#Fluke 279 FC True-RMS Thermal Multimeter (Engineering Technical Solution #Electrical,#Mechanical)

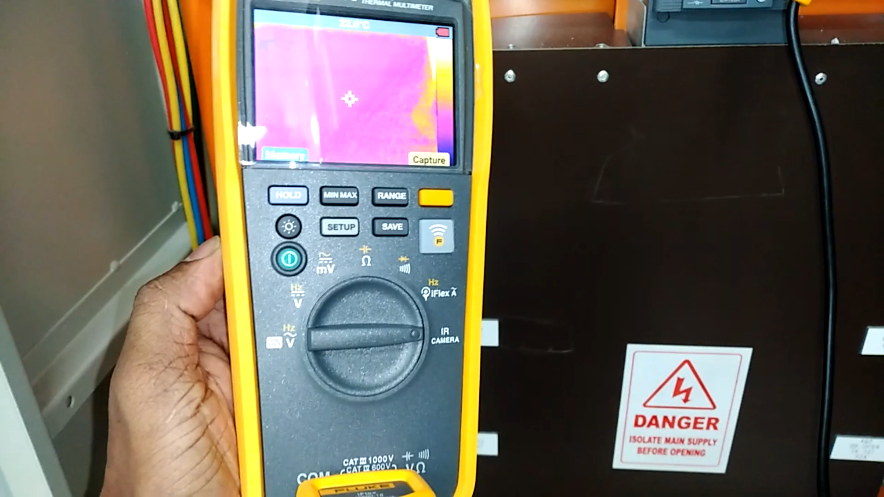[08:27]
this is a now I am open the on the IR camera
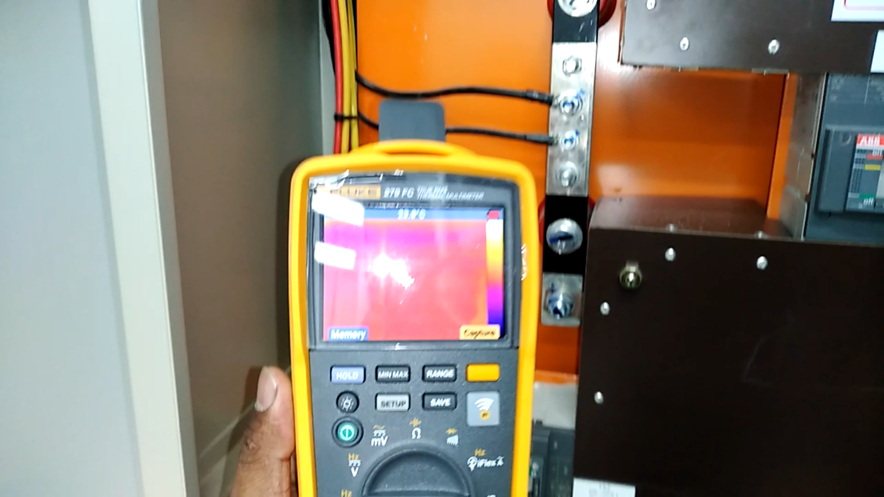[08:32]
see is display showing the three colors three colors is showing the red color meaning is